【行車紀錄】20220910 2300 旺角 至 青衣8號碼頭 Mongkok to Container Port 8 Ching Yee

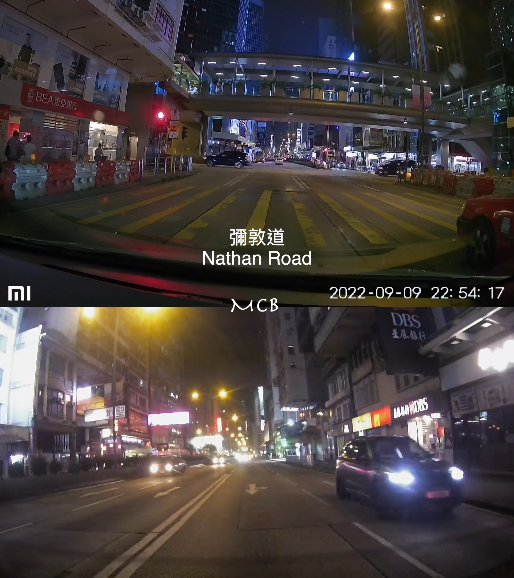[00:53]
Head south on Nathan Road to Mongkok Road, then to the left onto Mongkok Road.